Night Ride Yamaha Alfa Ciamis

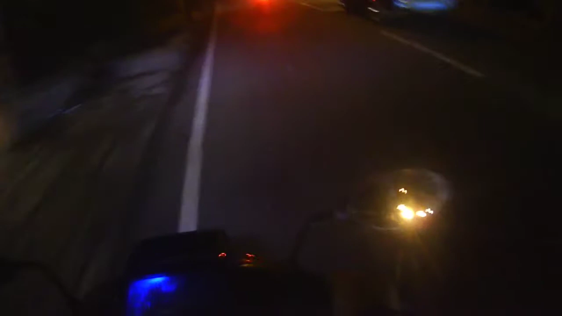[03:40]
Mana ini teh Mantap Plat Air guys Plat G Banyak Ini guys Jadi Kita itu Menuju Tasik Jadi Mau Ke HJ Silaturahmi Ke Alfa Tasik